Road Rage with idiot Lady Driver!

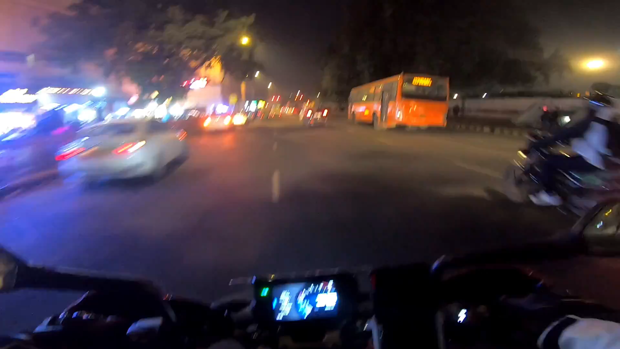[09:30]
और हाँ यही हमारी सीपी, प्यारी प्यारी सी बहुत ही सुंदर सी सीपी।
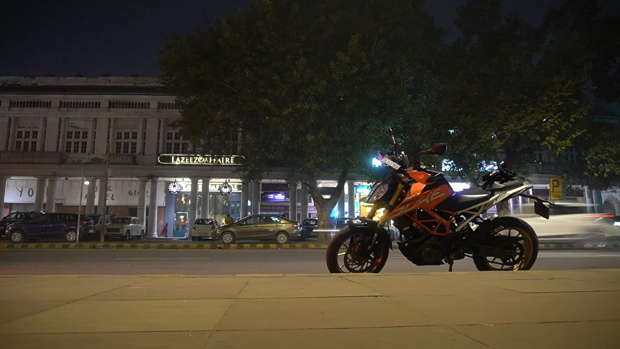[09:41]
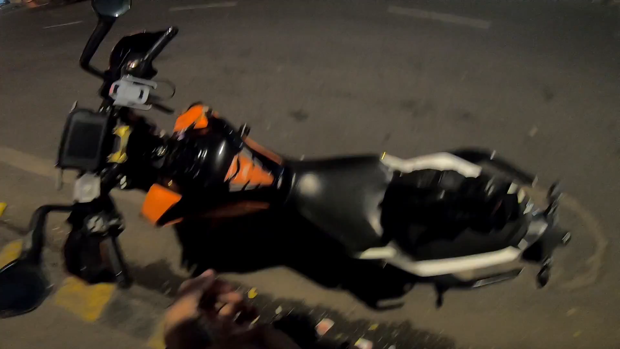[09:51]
भाई साहब कैसा लगा टाइम लैप्स, दैट्स व्हाई आई लव सोनी, कि भाई साहब जो फीचर ये प्रोवाइड करता है ना इस प्राइस रेंज में, वो नेक्स्ट लेवल है यार।
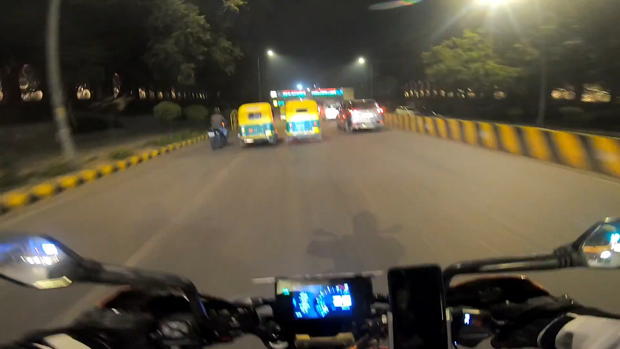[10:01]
यार लिटरली मेरे को ना ये बहुत ही प्यारा लगता है। टाइम सही बता रहा है क्या ये? हाँ टाइम भी सही बता रहा है, बहुत प्यारा लगता है यार ये।
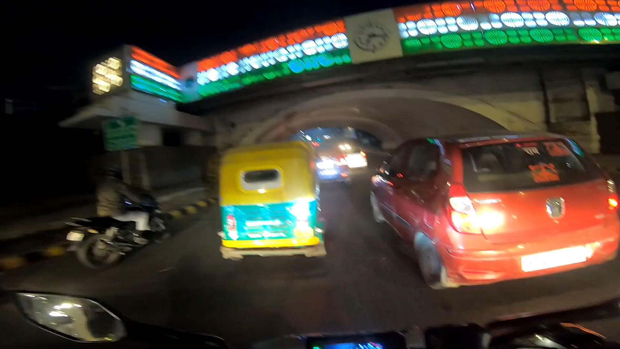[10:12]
और इसके ऊपर से जब रेल जाती है तो और भी ज़्यादा प्यारा लगता है।